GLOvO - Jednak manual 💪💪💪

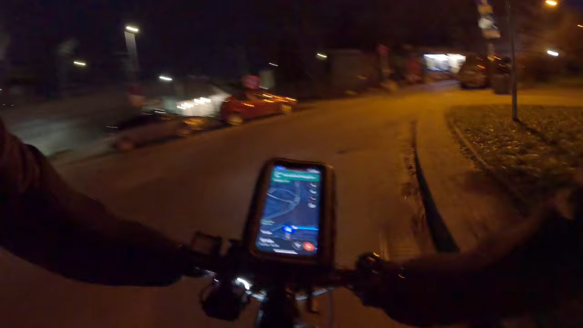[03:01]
To jest jakaś boczna z Zakopianki. Aha. No jak zwykle koryczek. Kurwa, znowu szkła, ja pierdolę.
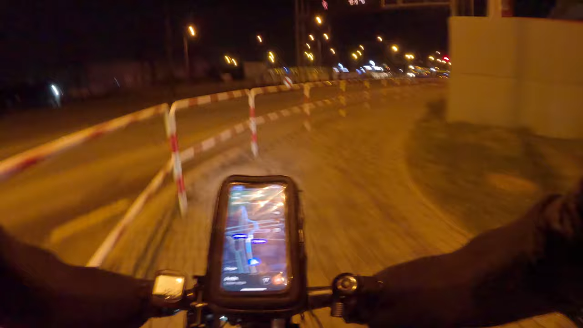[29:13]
O, straż pożarna. Kurwa, ruch na mieście służby dzisiaj. Jak to kurwie dzwona za chwilę gdzieś tu, to jeszcze karetka będzie na chwilę.